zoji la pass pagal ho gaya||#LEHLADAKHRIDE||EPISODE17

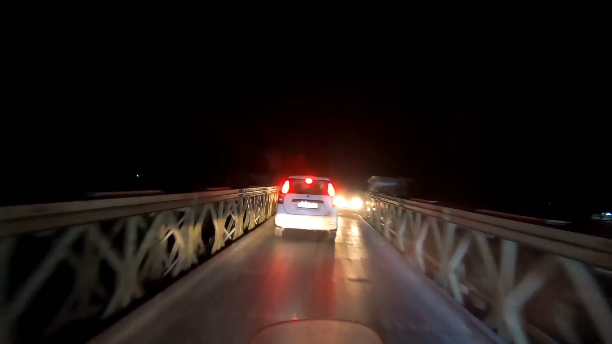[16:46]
एक जनाब से मिले और उनने बहुत एडवाइस भी दिया, कहाँ बैठना है, क्या करना है, यहाँ पे क्या है, कहाँ जाना घूमने के लिए।
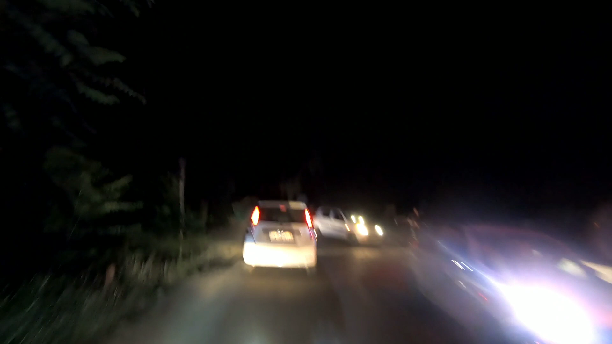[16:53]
तो अभी हम डाल लेक की ओर जा रहे हैं, यहाँ से सिर्फ पड़ता है 30 किलोमीटर, तो अभी टाइम हुआ है 8 बजने ही वाला है, तो ठीक है। सो यहाँ पे देख ही सकते, इस साइड भी डाल लेक, इस साइड भी डाल लेक, और हम निकले हैं होटल ढूंढने के लिए।
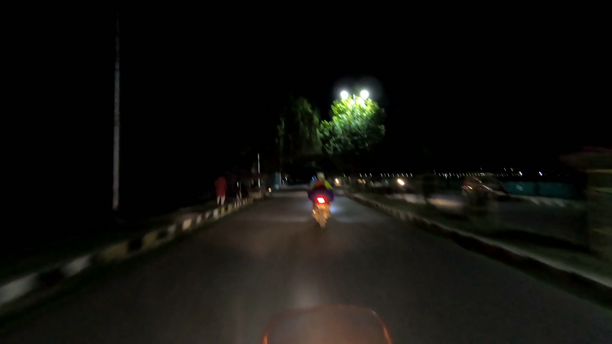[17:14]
अगर बोट हाउस मिला तो बढ़िया,